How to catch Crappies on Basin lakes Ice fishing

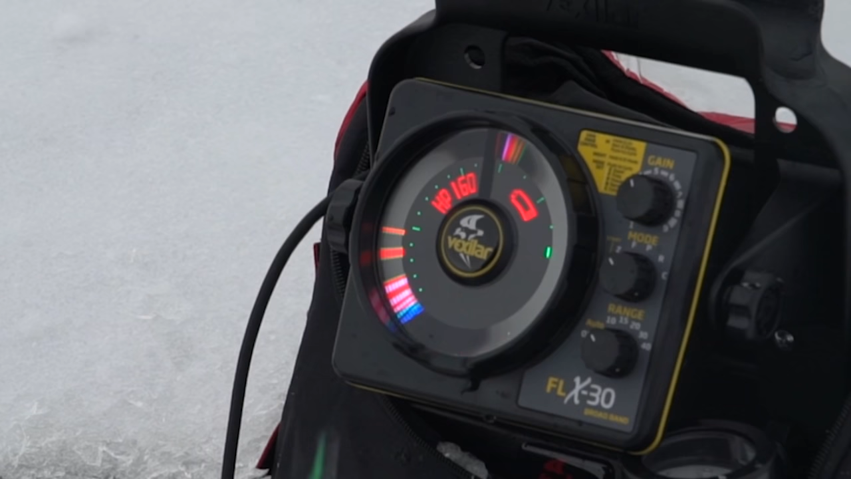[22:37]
make sure when you're dropping back down, you've got three or four more down there. You don't drop into the lower ones.
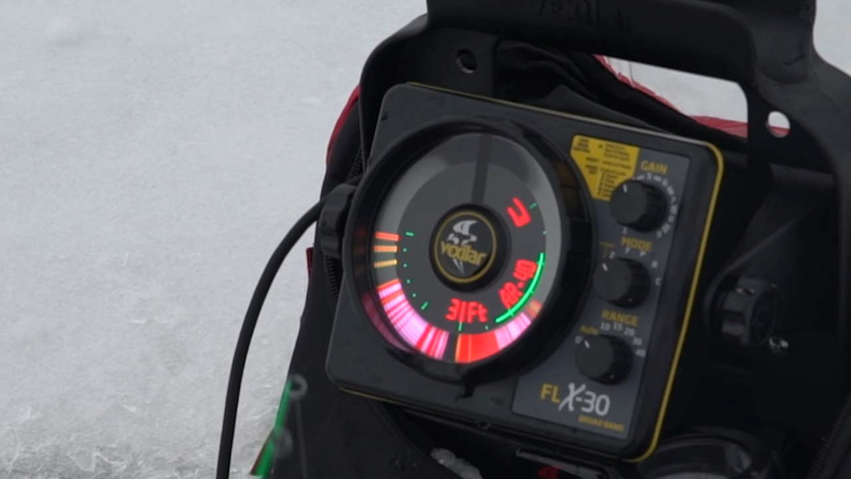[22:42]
On screen: depth 31 ft
Always stay above them. Make the fish come to you. I'll tell you what, I'm staying in the same place. Everybody's walking around.